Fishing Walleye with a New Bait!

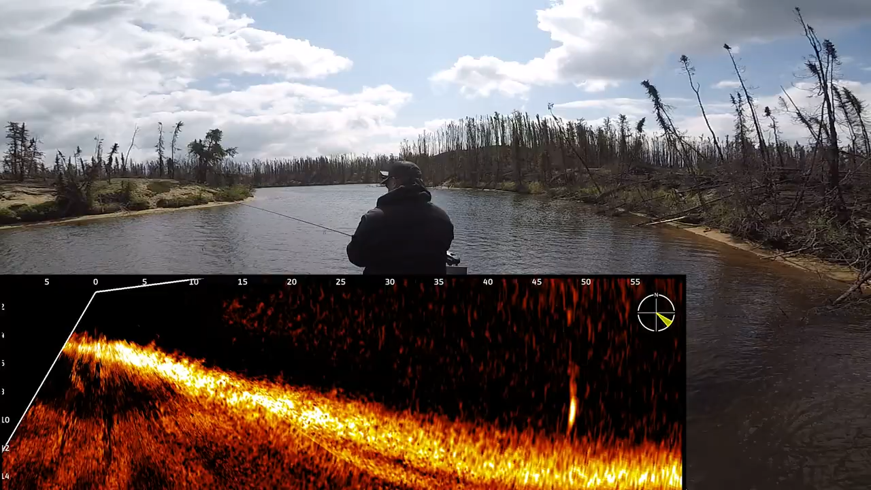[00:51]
Come by two fish right here. Nice. That was awesome. They're right on the edges. That was wicked. Okay.
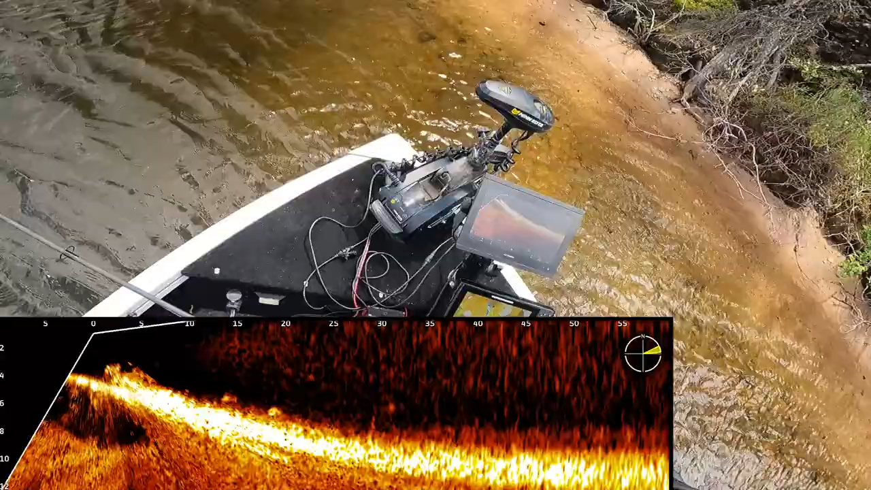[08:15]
what the mood of the walleyes are in and what they're feeding on. Nice.
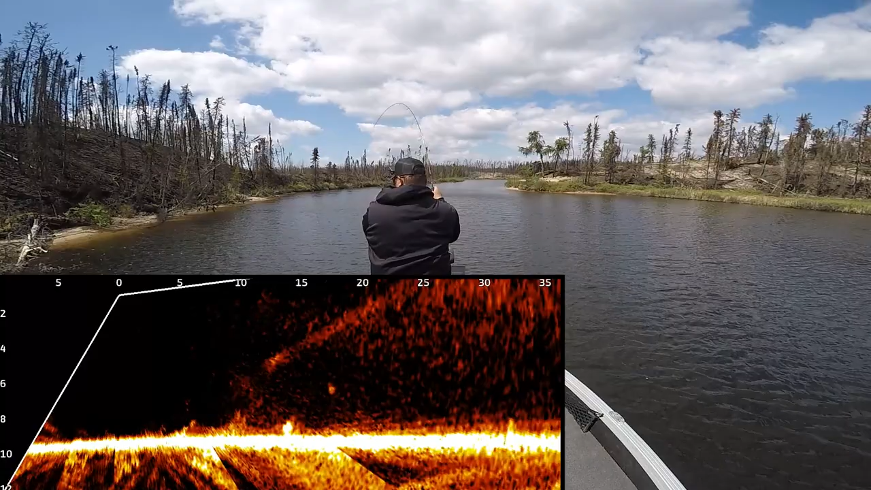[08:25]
Just pitching ahead. Finding fish on the live imaging. Nothing wrong with that at all. Love it.
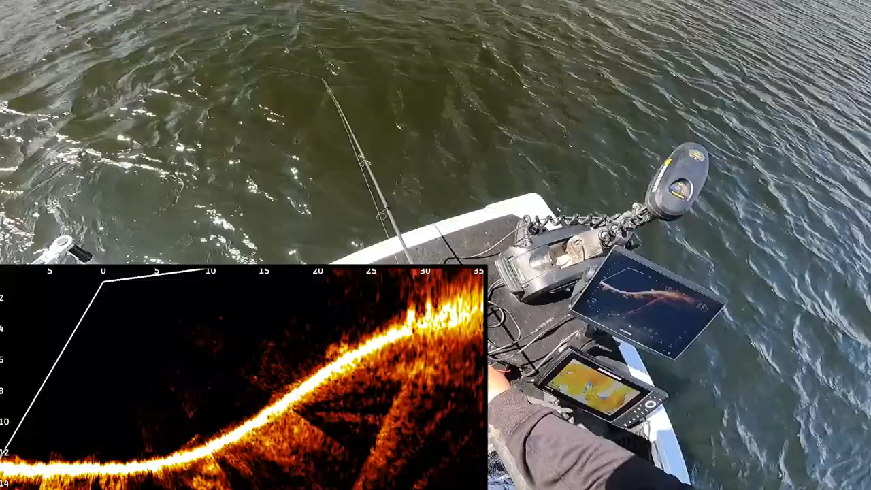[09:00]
Right out of the weeds. Of course, it's a pike. There's other fish there, too. But, ha! Right out of the weeds.
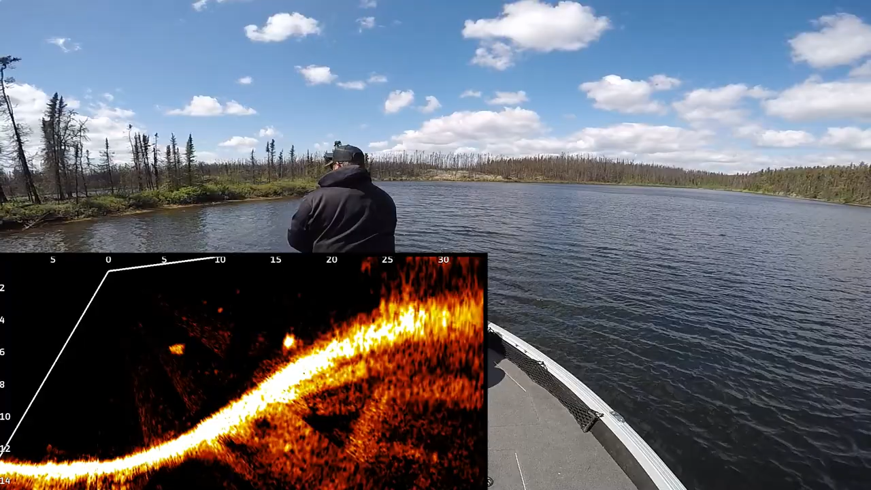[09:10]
That was awesome. That was awesome. Pitched right to it. Is it going to be a pike again? I really hope it's a walleye, but it must be a pike.
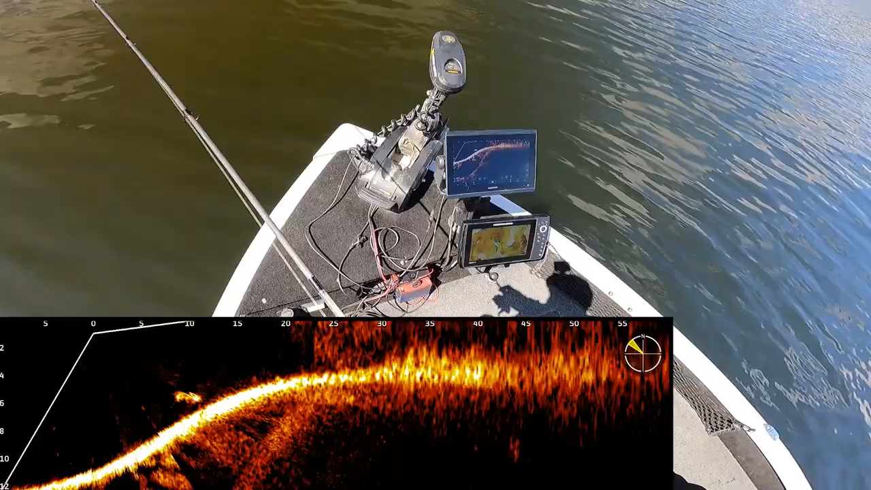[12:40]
Like usually people think that when they're, they're reeling, they're always close to the bottom. But to be honest with you, I can get this bait pretty far off the bottom, even when I'm really nice and slow. So it shows you that like when you, you're, you're not always in the zone. Being in the zone is probably the most important thing.
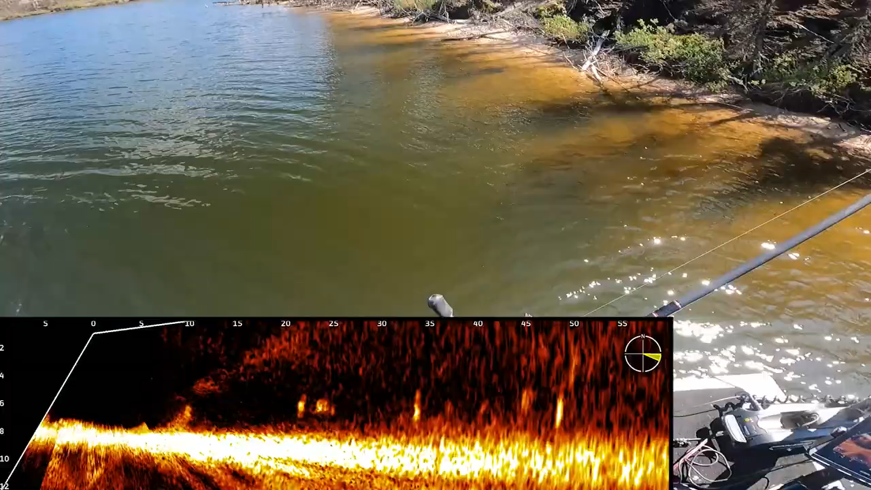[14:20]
So this bait being tungsten, it's going to show up a little bit better on the live imaging than say a lead jig would, which is really nice to be able to track it. And I do find that the live scope is way better than mega live for jig tracking as well. But it's tungsten, so obviously it's a little bit more too, because tungsten does cost more than than lead to manufacture. But yeah. These fish are following for a long time, so I'm going to make a farther cast here.
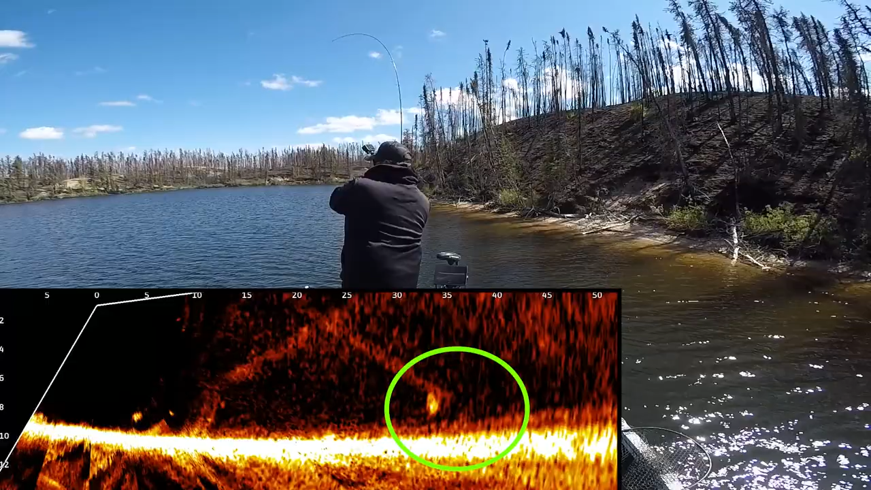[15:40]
That was wicked. Just had cast it out to a fish that I saw. Nice. Is it a walleye or a pike? It's a walleye. I just started to move it, so he must have chased it down to the bottom.